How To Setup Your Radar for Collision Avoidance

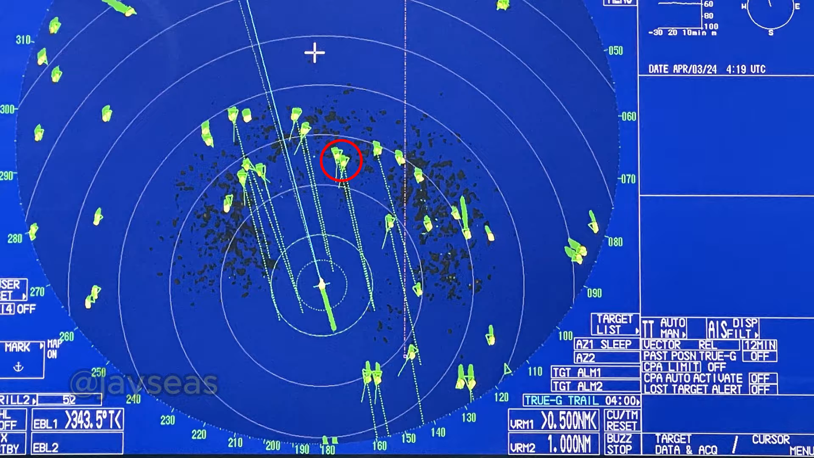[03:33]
Vectors that will strike through your VRMs should be monitored closely. If ever a situation arises, use your call regs.
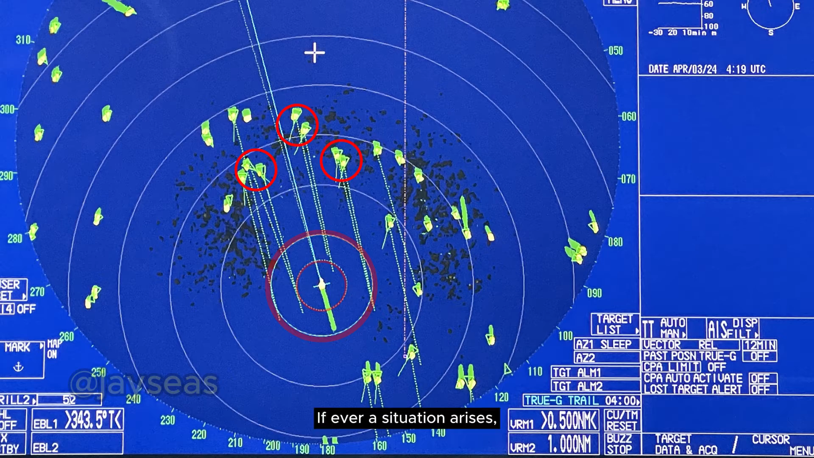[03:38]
EBL is also a good tool for predictive course alterations as there are limited areas for navigation.
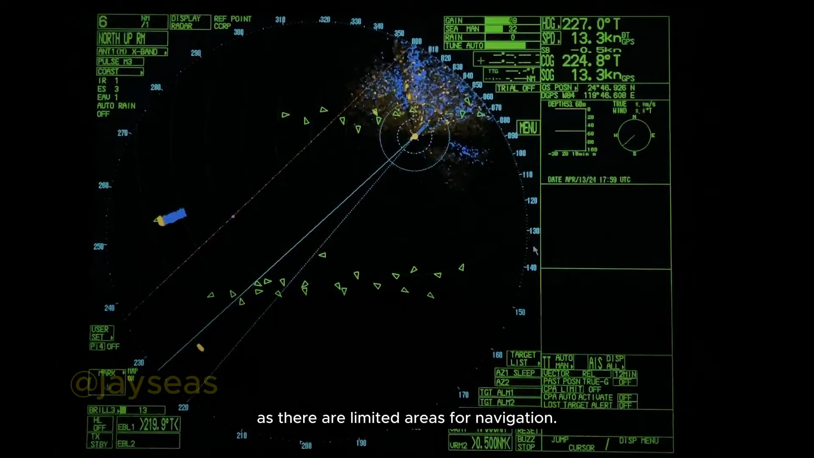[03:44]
Use those as your guide.
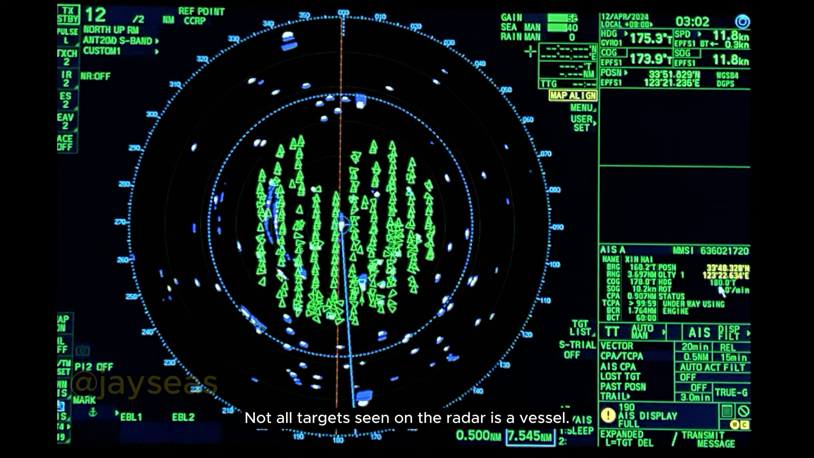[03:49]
Another note to consider, not all targets seen on the radar is a vessel. You will notice countless AIS targets without an
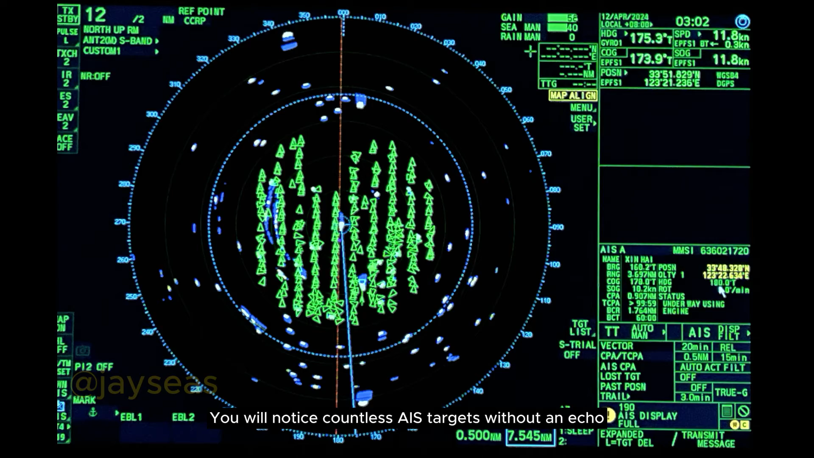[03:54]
echo and what's even worse is some have no AIS at all. It's because these are fishing markers.
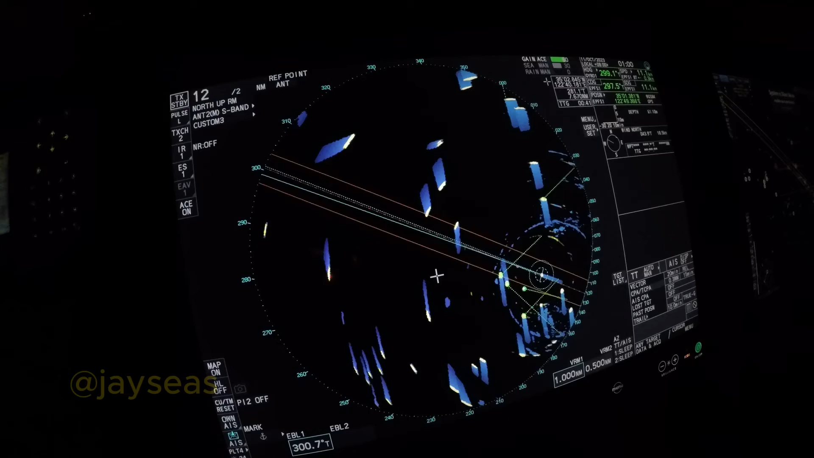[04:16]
Seeing all vectors were outside the 1 nautical mile VRM, less course alterations were made, and a whole lot of confidence established.
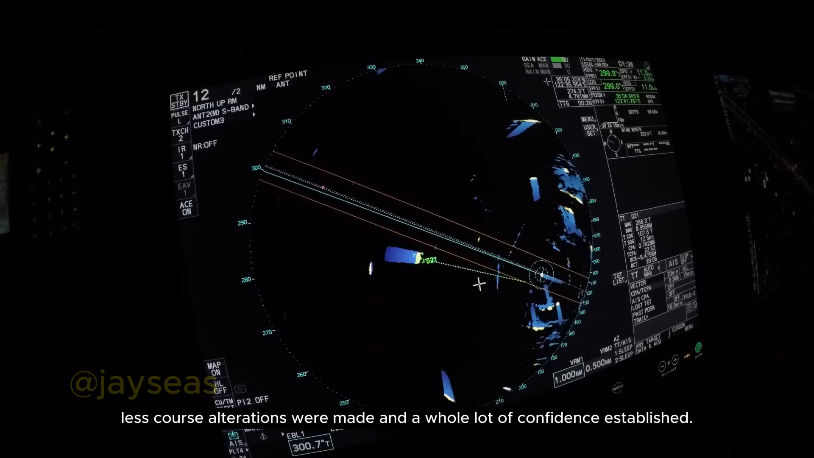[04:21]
But remember, the seas aren't always at your favor, especially at the far east.